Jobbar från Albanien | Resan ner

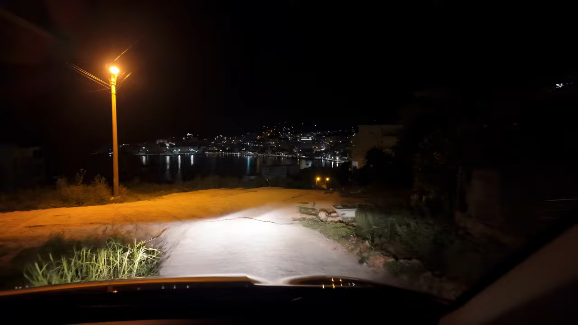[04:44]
Jaja. Ska bilen upp här sen också då. Det är tanken. Det här känns mycket mer som ett hotellkomplex.